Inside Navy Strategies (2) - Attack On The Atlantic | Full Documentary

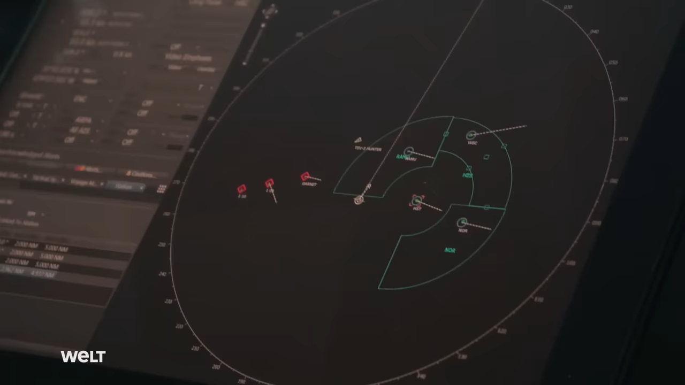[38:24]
But the warships are proving provocative and refuse to give way.
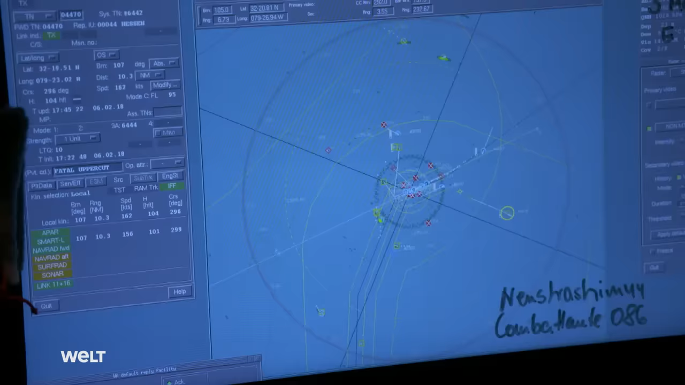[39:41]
Even though this is a digital simulation, on the screens in the operations center, everything seems frighteningly real.
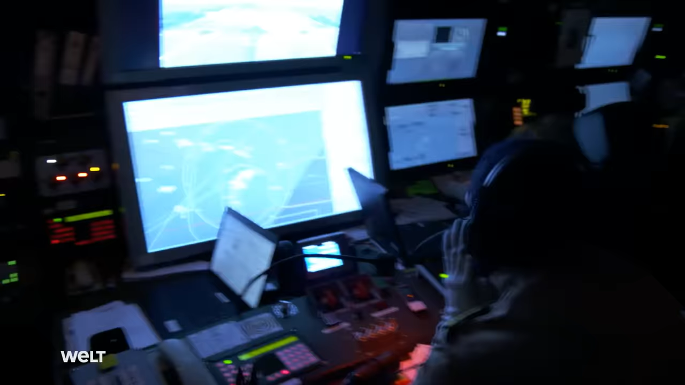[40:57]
It is heading low and fast for the frigate.